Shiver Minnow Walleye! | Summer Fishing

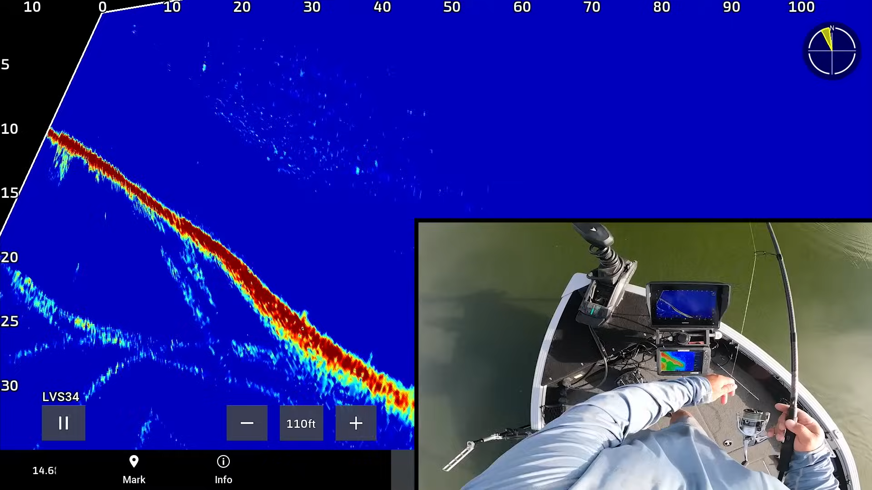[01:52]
That's awesome. All I did was find that fish with the live imaging, and then once I threw to it, I just fished it blind.
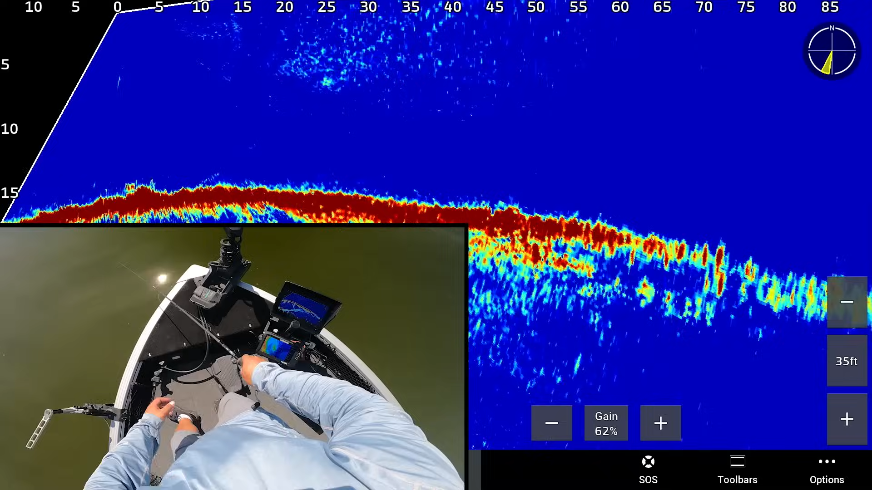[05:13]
Oh, this fish is all over me.
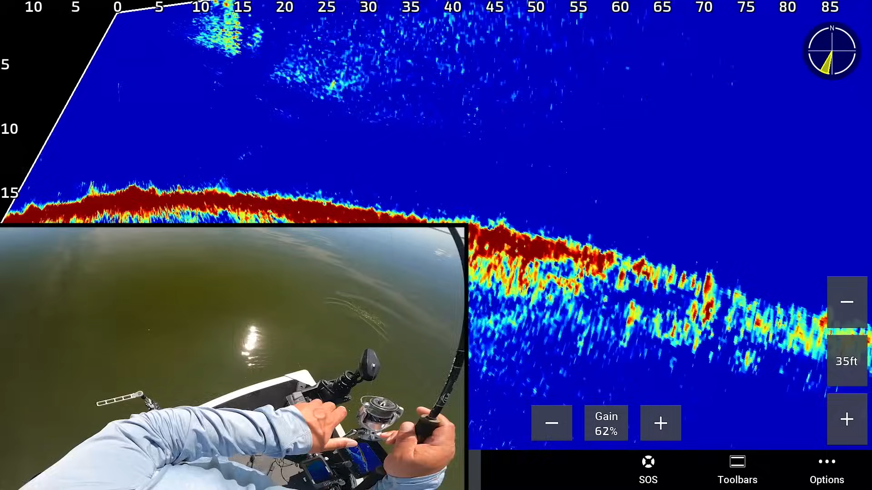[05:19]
Okay. Well, just got to keep working.
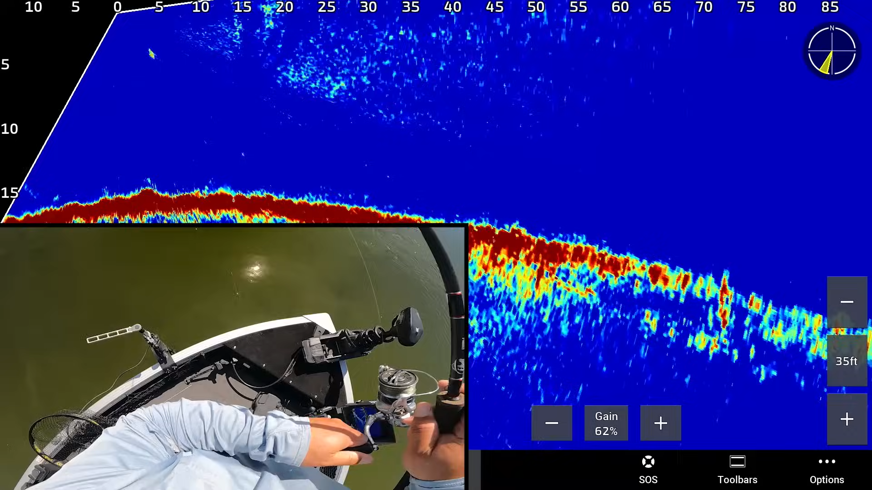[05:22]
We'll get them. Just got to keep working. This one was right below the boat. Looks like a nice little eater. Actually, one for the live ball.
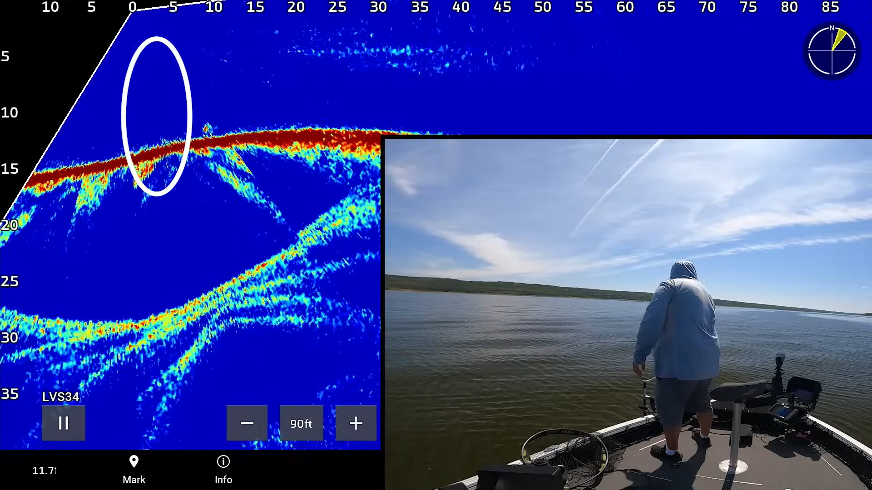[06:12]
There we go. Again, right below the boat. A little hump. Too small though. Small. Small one.
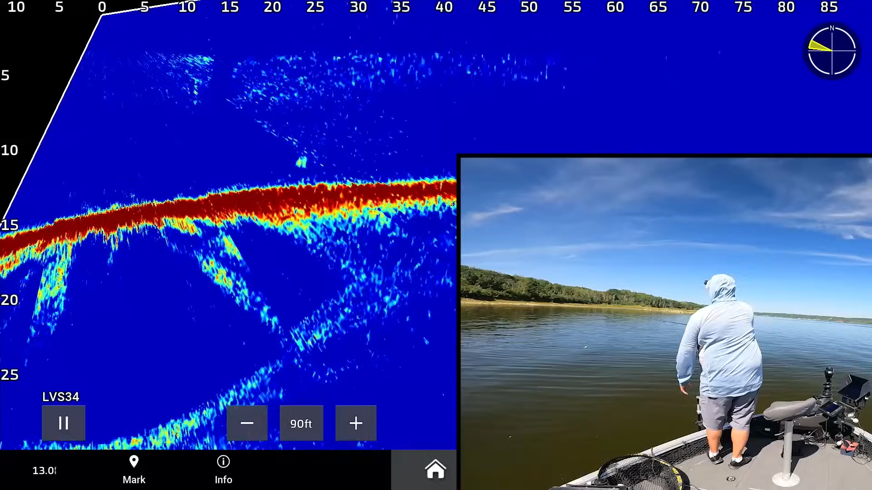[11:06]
Oh yeah. That fish followed me straight down.
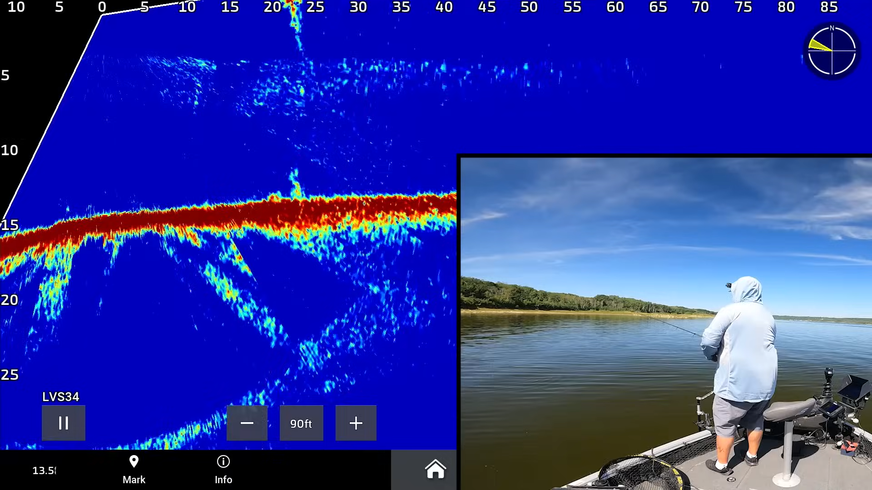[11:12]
Nice. As soon as I saw it follow me down, I like instantly turn away from it. Right? Like I'm talking about the live imaging.